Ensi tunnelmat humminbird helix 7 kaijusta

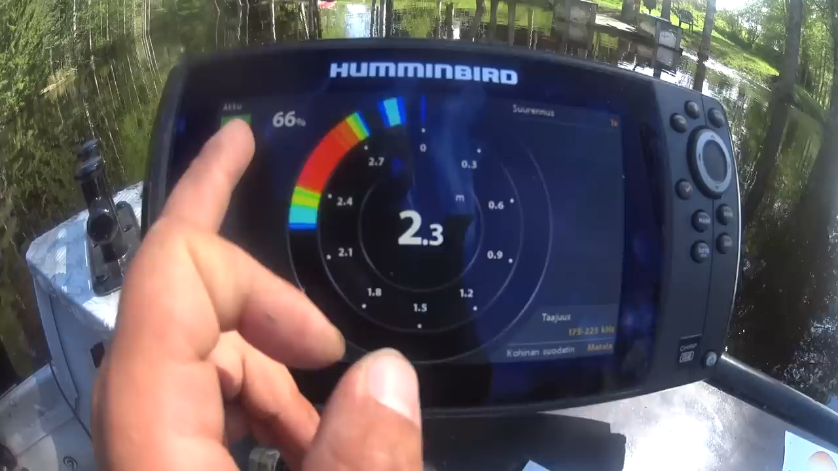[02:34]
On screen: depth 2.3 m
Tuossa näkyy akuun, niin... Varraastila on 66 prosenttia. Ja tuota...
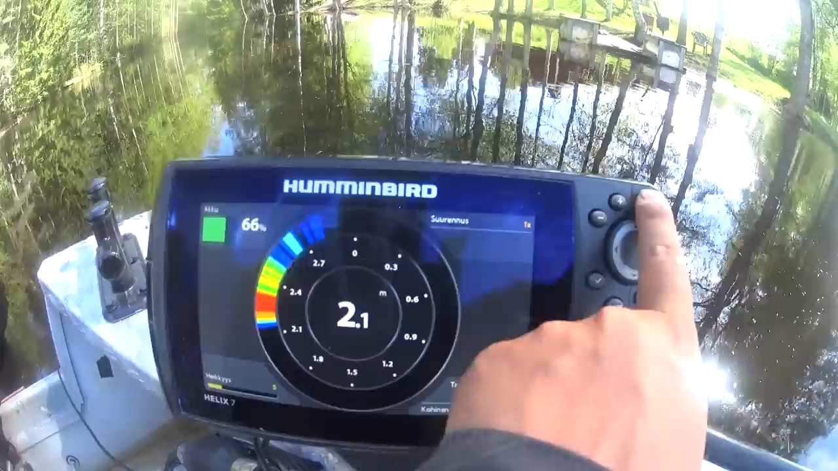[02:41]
On screen: depth 2.1 m
Tämmönen... Systeemi ja...
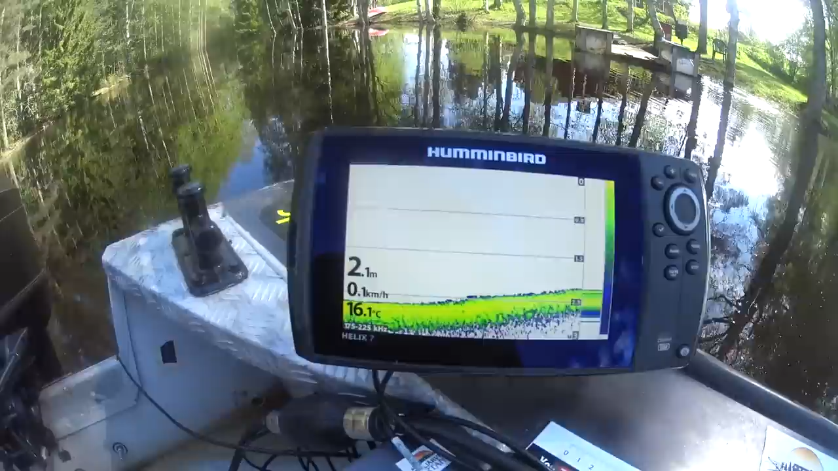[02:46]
On screen: depth 2.1 m, water 16.1°C, speed 0.1 km/h
Mulla on tosiaan peräpeilissä anturi... Anturi kiinni ja...
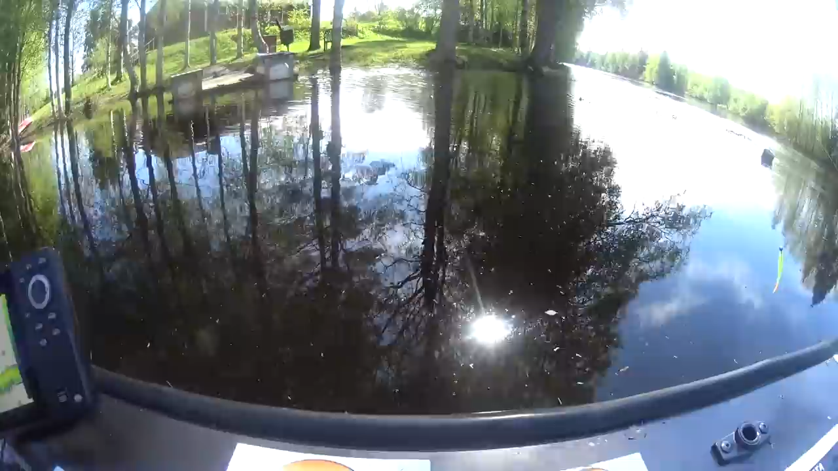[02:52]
Mulla on alussa semmoisella telinellä tuossa kylessä, mutta se on vähän huono... Huono sitten, että pitää semmonen jämäkkä teline löytää. Sitten, että se aina ku aijaa sitten vennellä... Venno lähtee irti ja... Lepattaa tuossa, miten sattuu, niin... Siinä on kala.
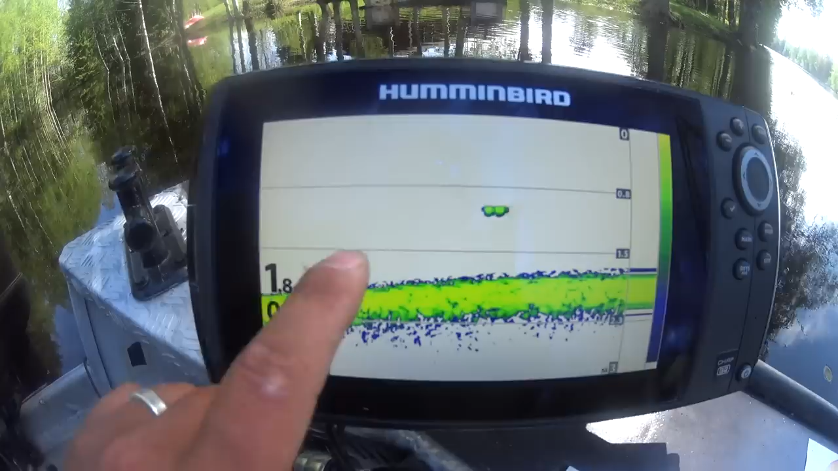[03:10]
Vois olla ehkä kuhaa väli-veessä. Se on väli-veessä. Tässä 1,9... 0,8 metriä. Sen alapos on tuossa... Ihan tuossa keskellä.
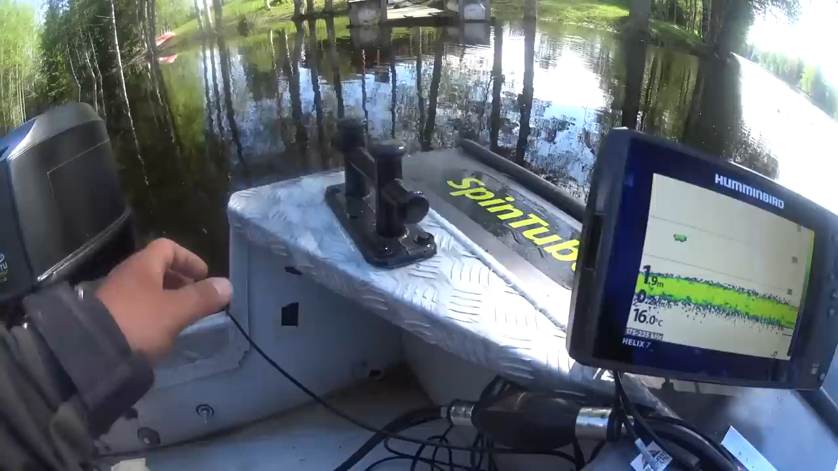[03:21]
On screen: depth 1.9 m, water 16.0°C
Sitä voisi kohta koettua tuossa sitten... Vertikalle ja... Vertikalle kun minä kalastan, niin... Minä sitten istun tiellä penkillä ja... Tästä puhutan sitten... Anturin myötäisesti sitten sen vertikaali. Mutta semmonen Hummin Bird Helix 7.
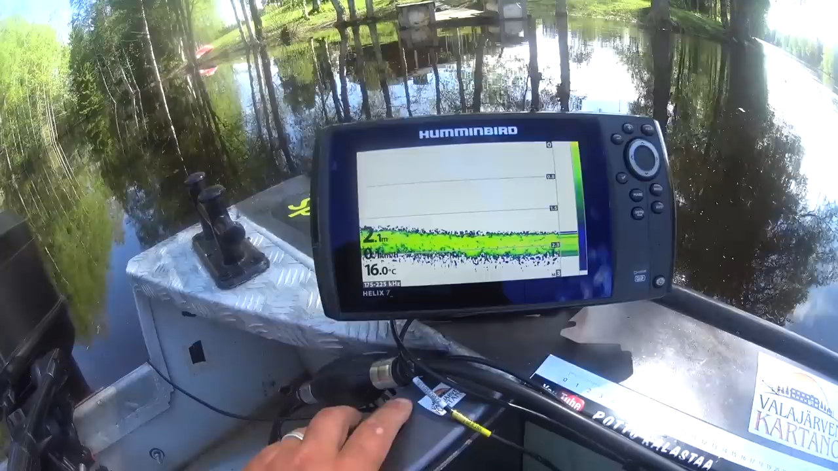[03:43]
On screen: water 16.0°C
Ja se on tuota... Palajärvelläkin ollut semmonen kampanjatuote. Tuote, että...
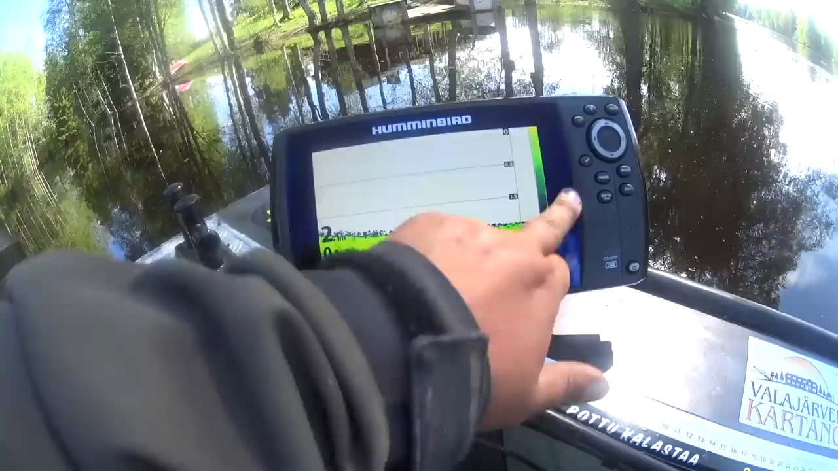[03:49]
4,9 taas olla hinta. Ei pahahintainen... Pahahintainen vähän ollenkaan. Ja siinä on kaikki pilkki-ominaisuudet ja... Kaikki tästä pystyy kältämään vennessä ja talvella sitten ottaa pilkkireisulle mukaan.
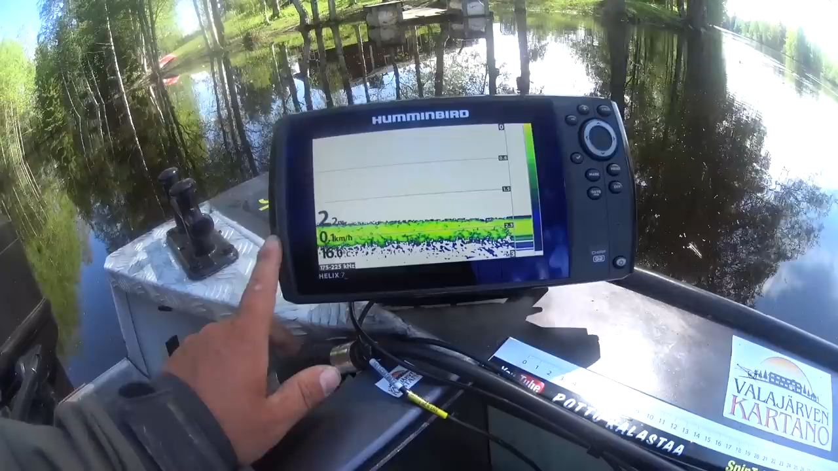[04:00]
Ja Hummin Bird Hillähän löytyy niitä paketteja, missä tulloo... Reput ja kaikki... Repuun sopi akut ja kaikki systeemit sitten. Niin... Piedä se pilkikäyttöä, semmosia, että testataan.